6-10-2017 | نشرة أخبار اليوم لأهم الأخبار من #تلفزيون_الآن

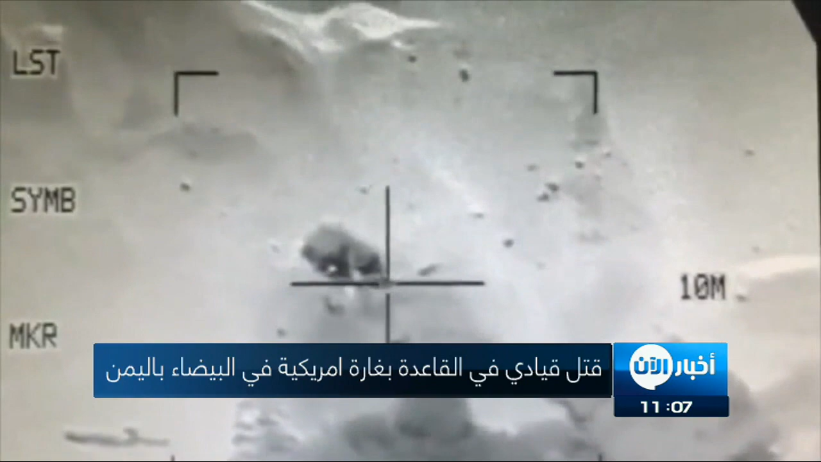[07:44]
يكلة ما أدى إلى قتله وقتل شخص آخر كان برفقته